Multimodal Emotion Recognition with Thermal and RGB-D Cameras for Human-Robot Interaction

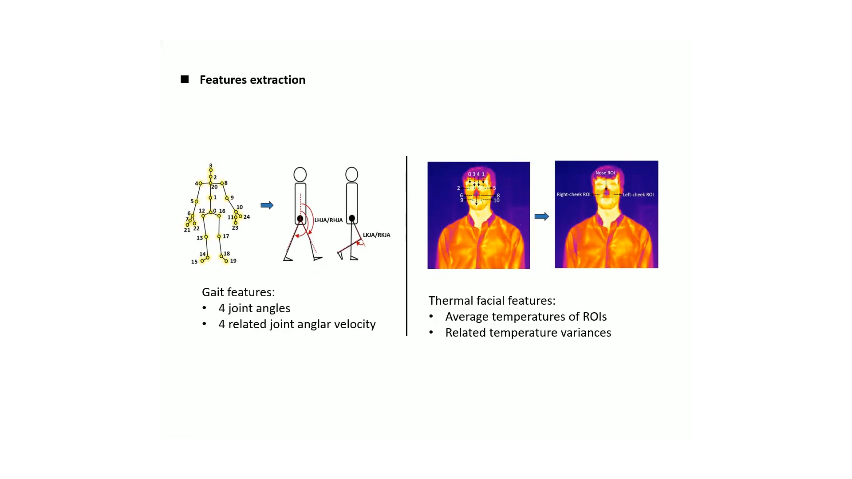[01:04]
For some features, we use average temperatures of three regional interest and the related temperature variances. We test the unimodal classifier with CNHMM-SVM RF in our database.